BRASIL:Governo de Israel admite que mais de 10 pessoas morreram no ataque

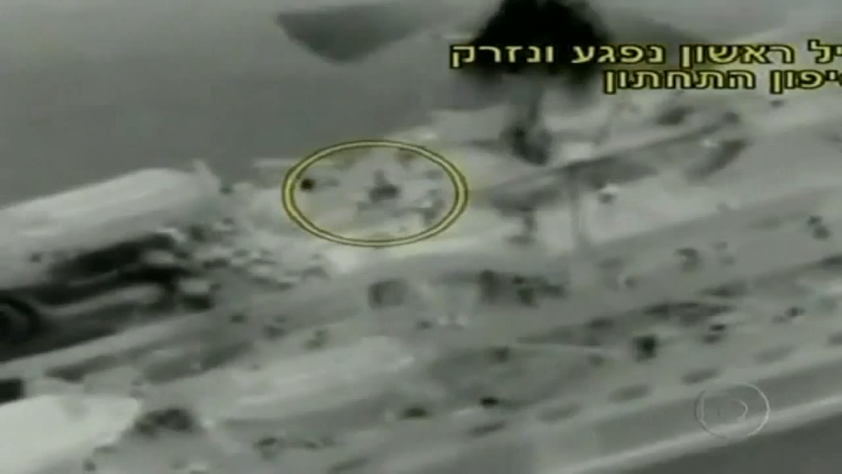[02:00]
Um vídeo divulgado pelas forças armadas israelenses mostra que os ativistas reagiram à invasão.